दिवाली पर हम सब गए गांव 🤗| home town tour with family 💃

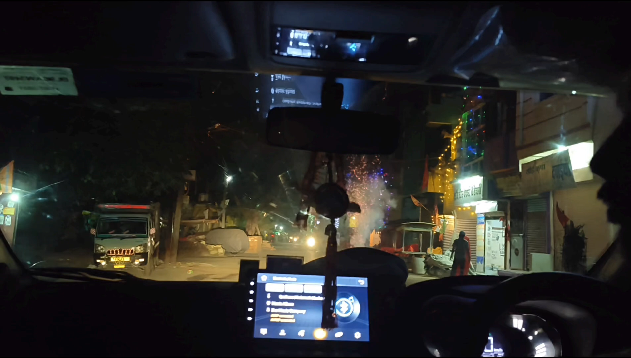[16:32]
तो मैं लाइटिंग अच्छी लग रही थी तो मैं सभी की लाइटिंग की वीडियो बनाती गई।